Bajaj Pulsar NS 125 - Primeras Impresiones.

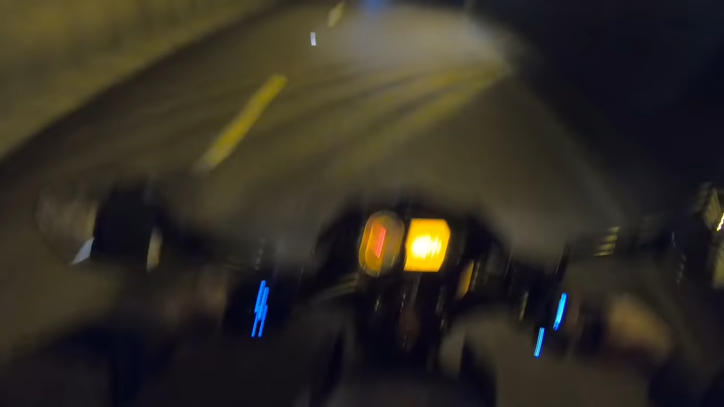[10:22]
Miren qué bueno los controles iluminados como sus hermanas mayores. Eso me gustó, ese detalle. La verdad que está lindo.